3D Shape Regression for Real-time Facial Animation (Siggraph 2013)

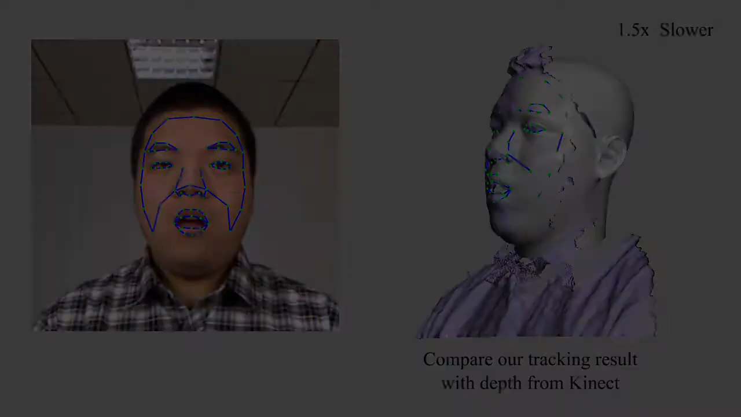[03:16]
To further evaluate the accuracy of our 3D regression algorithm, we compare our results to ground truth depth maps acquired from a Kinect depth camera.
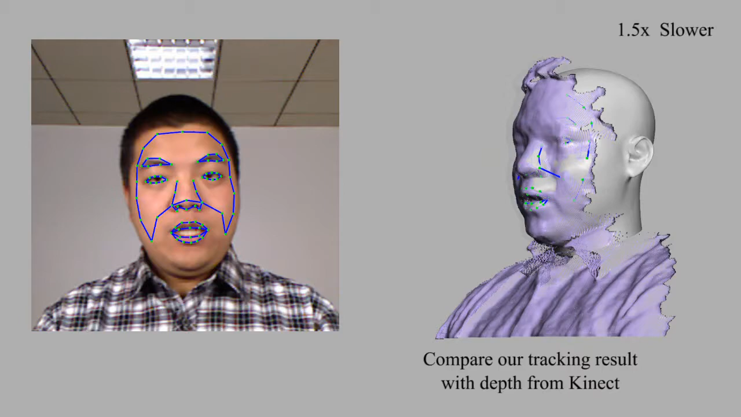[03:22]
Using only the RGB data, our algorithm can generate 3D shapes that match the ground truth depth maps very well.